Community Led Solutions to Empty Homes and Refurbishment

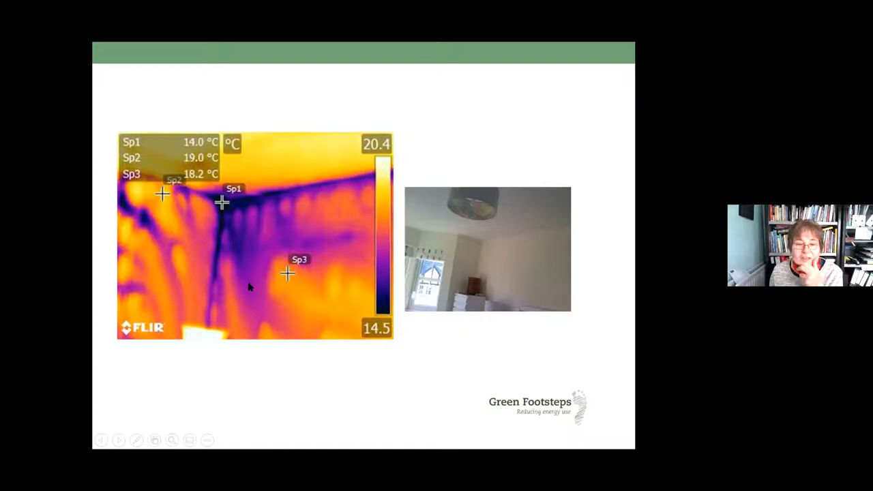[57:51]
On screen: scale top 20.4°C, scale bottom 14.5°C
bedroom and uh the uh the image on the left is purple is the coldest area and the um the yellows up to white are on much warmer and what we're seeing is the the